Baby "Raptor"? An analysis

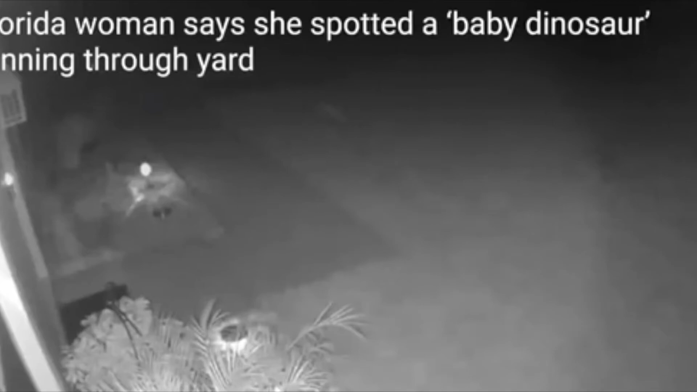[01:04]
Here's the video in question. As you can see based on this photo analysis, you can clearly see a harness on the withers and then faintly
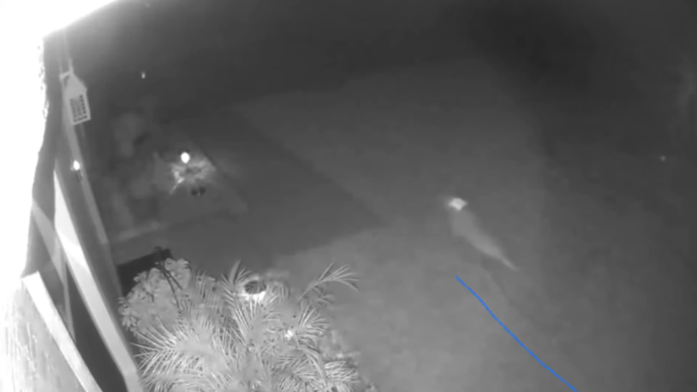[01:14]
you can see a rope like image. And I have under highlighted in blue line just below the rope image. As you can clearly guess, it is a leash. So this is almost certainly a dog.